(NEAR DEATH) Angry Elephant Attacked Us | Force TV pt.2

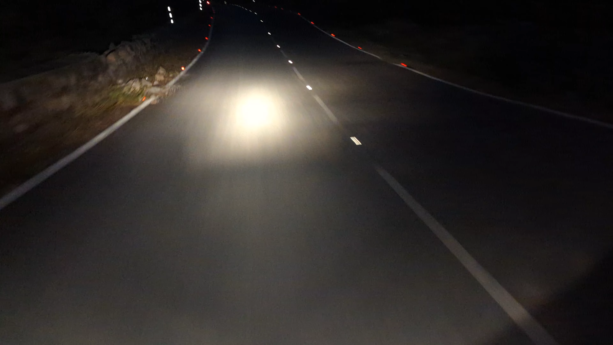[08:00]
अरे वो आपके बिल्कुल मुंह के आगे आ गया था क्या? वो मुझे दिखाई नहीं, मैंने वही तो मैं रोकने वाला था आपको, मेरे को भी एकदम से दिखाओ।